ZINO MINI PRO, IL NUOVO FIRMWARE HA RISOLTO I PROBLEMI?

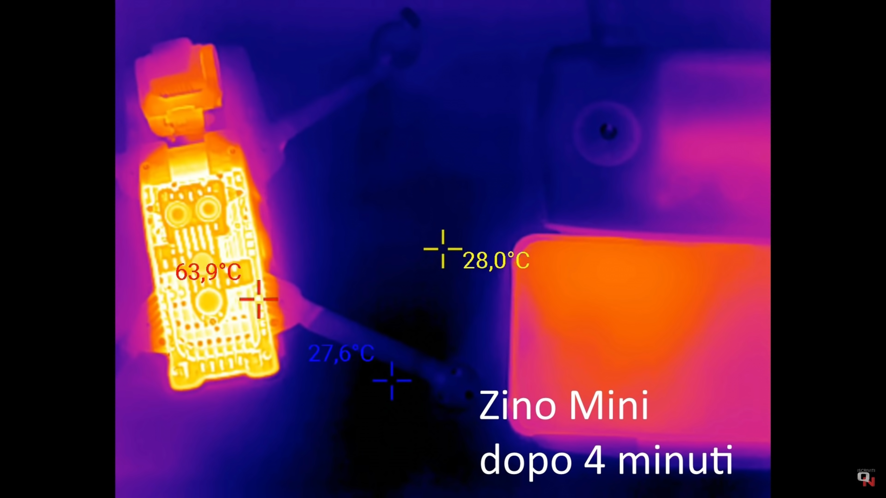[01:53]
scalda moltissimo quando è fermo mentre ad esempio collegato al computer per scaricare i file dopo quattro minuti raggiunge già 64 gradi con la temperatura che continua lentamente a crescere perché lo zino mini pro non ha una ventola interna come tutti i droni sotto i 250 grammi di peso uno dei momenti più
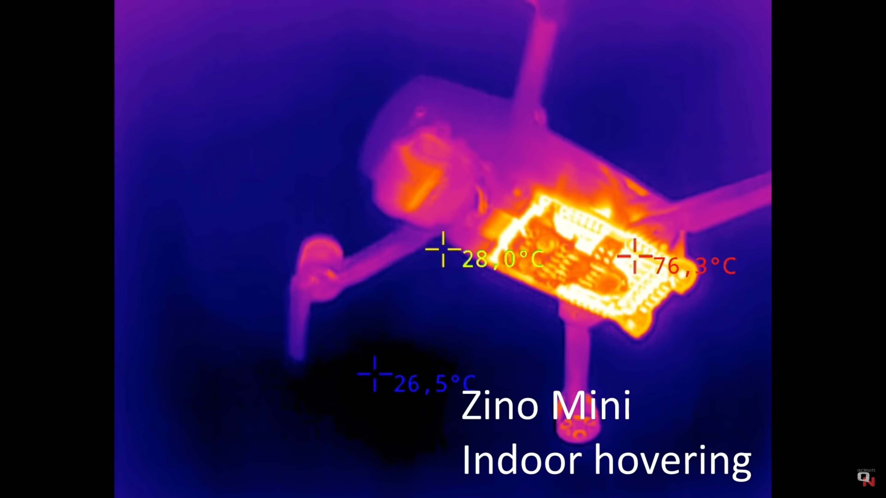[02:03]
critici per lo zino mini quando fa overing indoor come vedete qua avevo misurato 76 gradi ma ho visto anche punte di 80 gradi mentre quando vola in esterno
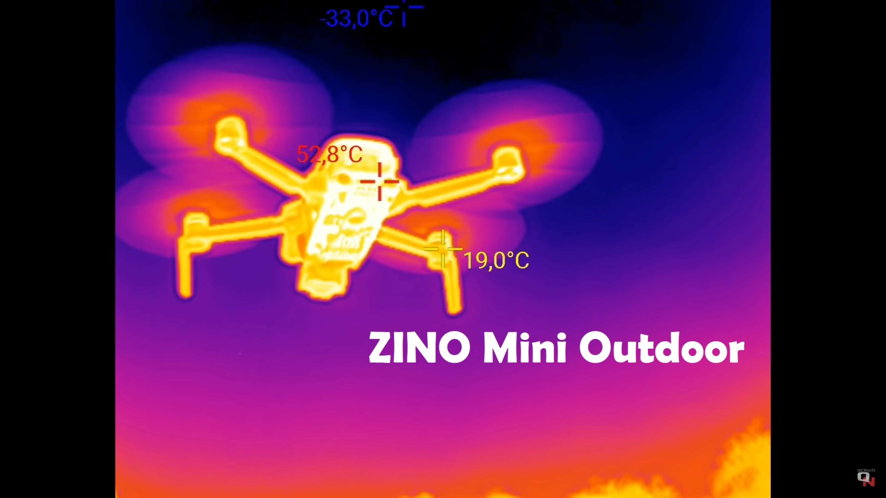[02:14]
la situazione è molto più accettabile le temperature scendono perché ha modo di raffreddarsi e quindi tutto è più sostenibile da queste mie prove avevo concluso